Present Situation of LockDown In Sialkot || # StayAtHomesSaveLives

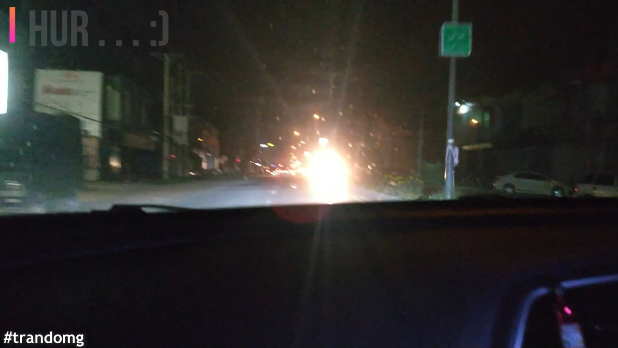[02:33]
تو ابھی ہم صدر پہنچ چکے ہیں اور یہاں پر تو ہیر کافی ساری دکانیں بند ہیں یہاں پہ آئسکرم شاپ تھے ایٹ مور اور رائٹ پہ بھی آئسکرم شاپ ہیں
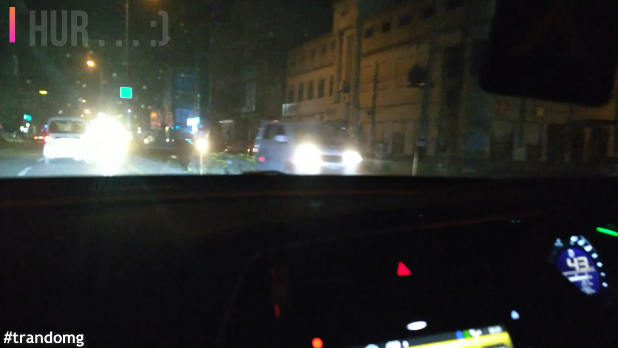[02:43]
وہ ساری بند ہیں یہ بیکری ہے یہ بھی بند ہے اور یہ ہمارا سیالکوڑ کا گھنٹہ گر اور اس کے آس پاس بھی
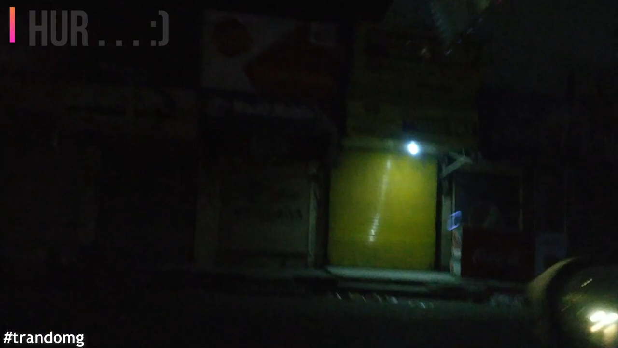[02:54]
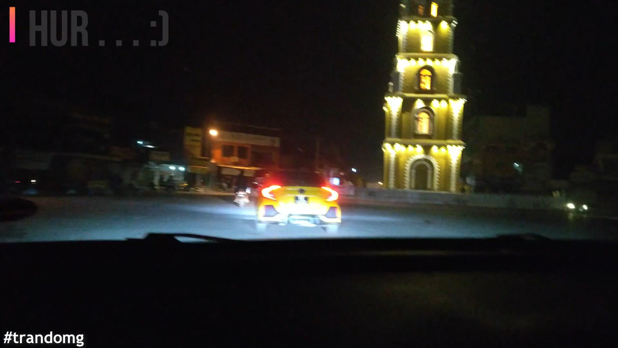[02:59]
اللہ حیر کرے
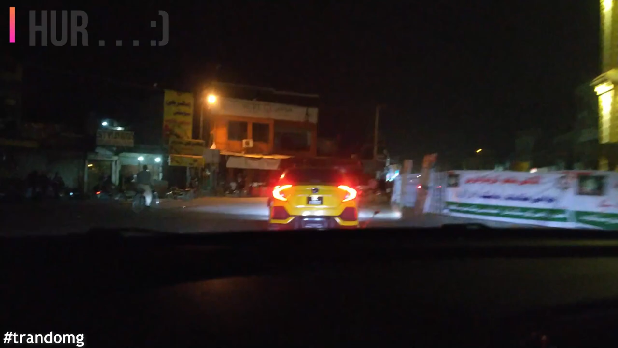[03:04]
اس وقت سب کچھ بند ہے اور اس کو دیکھ کے بڑا ہوف سا آ رہا ہے کہ یہ ہو کیا رہا ہے
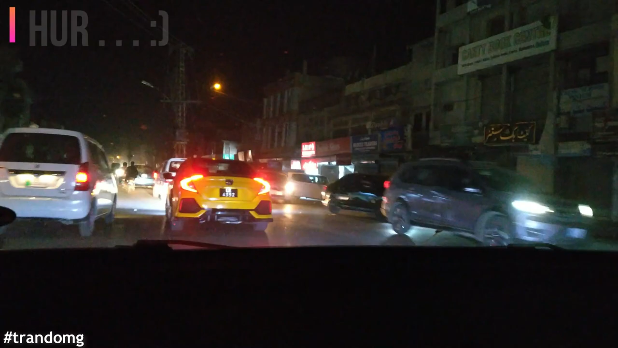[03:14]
ٹوٹلی سب کچھ بند ہے سوائے میڈیکل سٹورز کے اور کچھ پنی کھلا ہوا اس وقت اس وقت کوئی شاپ کچھ بھی نہیں کھلا ہوا سوائے میڈیکل سٹورز کے اور ابھی ہم جائیں
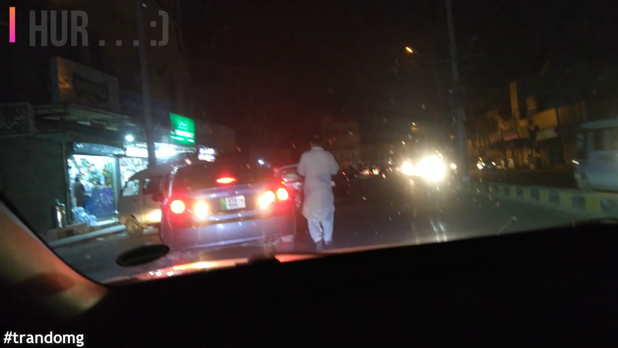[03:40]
گے میڈیکل سٹورز پہ چیک کرنے کے لئے اگر وہاں سے ہمیں سینٹائزر اور جو ماسک ہے وہ ملتا یا نہیں ملتا
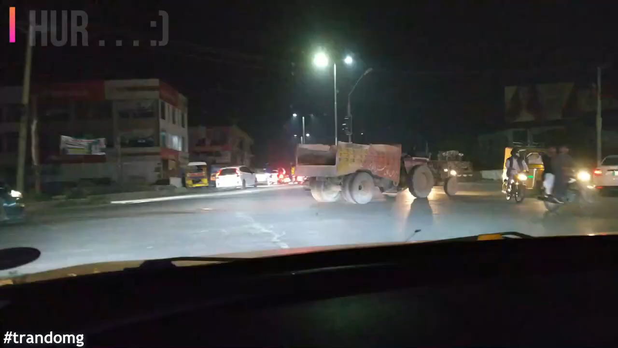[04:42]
ماشاءاللہ یہ یہاں پہ نیو سٹریٹ لائٹس لگی ہیں جو پہلے یہاں پہ نہیں تھی اور اللہ رحم کر ایدر کے ہو گئے
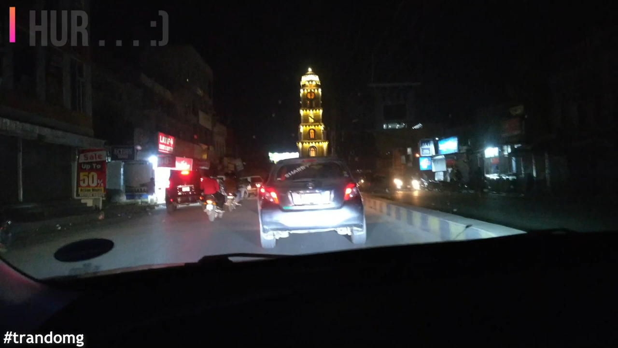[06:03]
تو وہ ہم ڈھونڈ لیں تو پھر آپ سے بات کرتے ہیں ابھی ایک میڈیکل سٹور آیا ہے لطیف میڈیکل سٹور
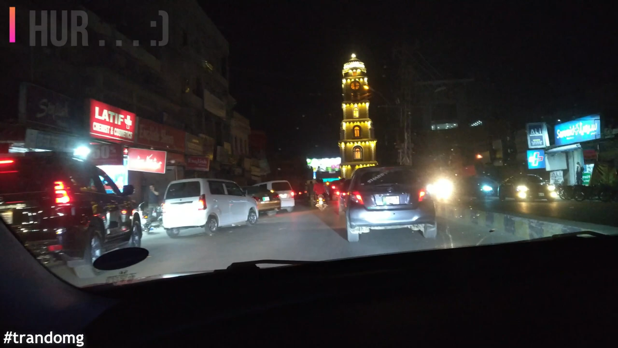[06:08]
یہاں ہم چیک کرتے ہیں ہوفیلی یہاں پہ اویلیبل ہوگا تو جی سینٹائزر ہمیں یہاں سے بھی نہیں ملا اب میرا شک یہ ہے کہ
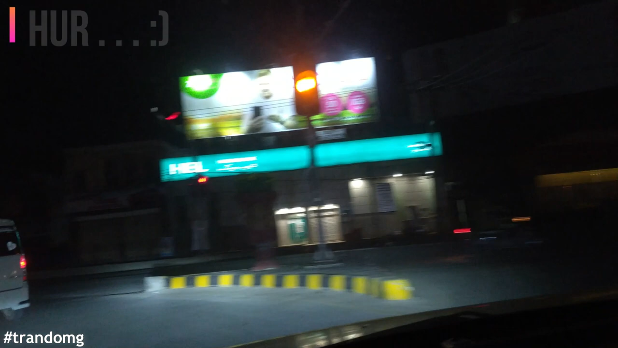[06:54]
اس وقت یہ بھی سنسان پڑھی ہے شکر ملا ایک طرف انجوائمنٹ ایک طرف لیکن جو یہ اس وقت ڈیزیز چل رہی ہے یہ واقعی میں ایک سیریس ڈیزیز ہے